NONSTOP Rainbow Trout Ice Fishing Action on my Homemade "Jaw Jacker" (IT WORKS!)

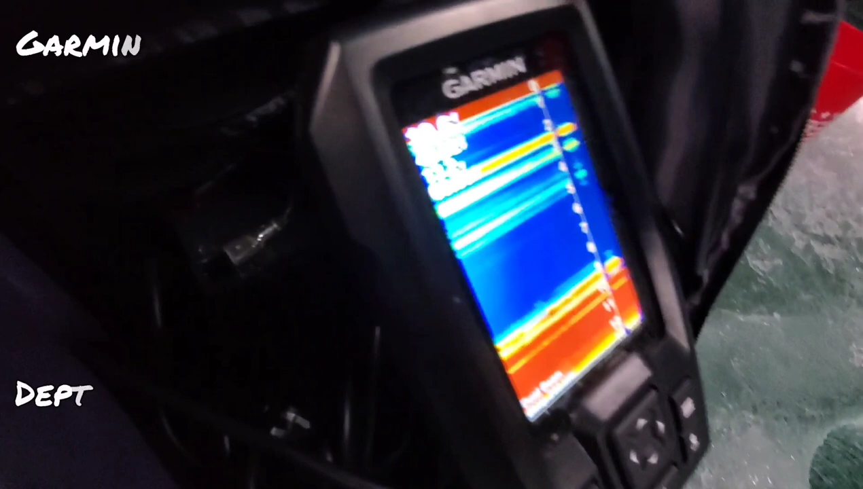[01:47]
Sitting in about 10 and a half feet of water The water temperature is actually considerably warmer than it was in my last video
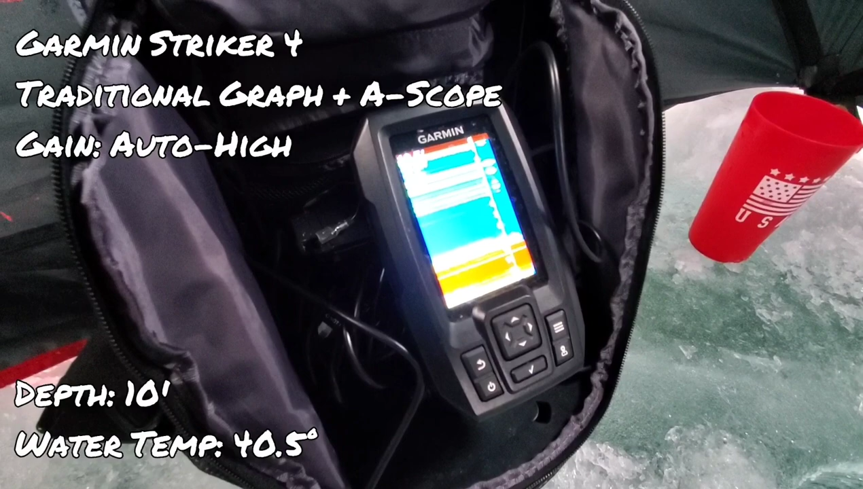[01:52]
It's about 40 degrees today As opposed to 33 and a half
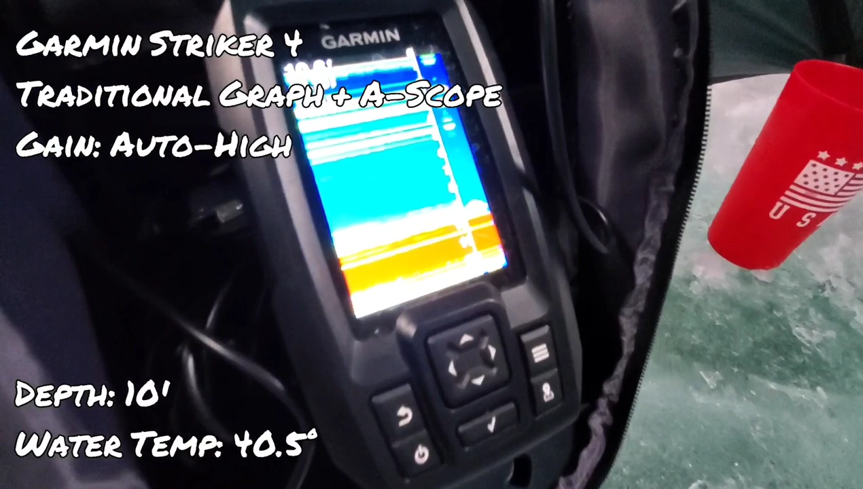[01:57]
I already got a couple blips coming across Just skimmed the top of the weeds down there on the bottom But I've had pretty good
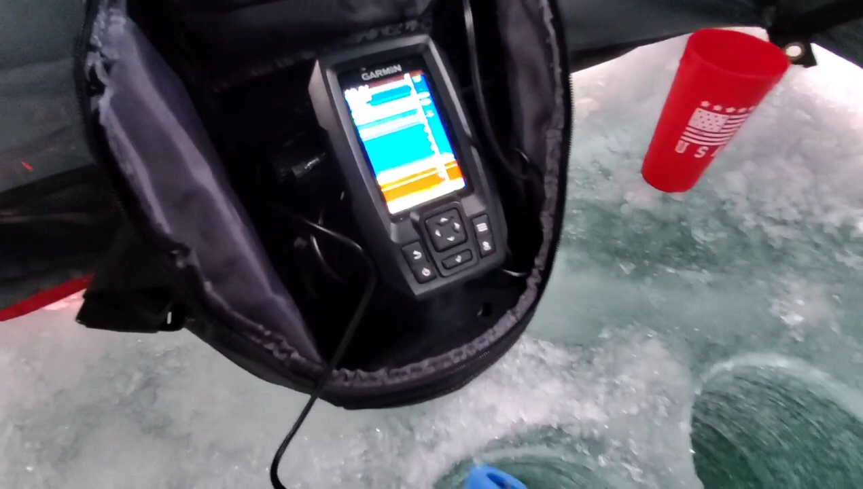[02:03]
luck here About midway through the water column About 5 to 6 feet with some pretty big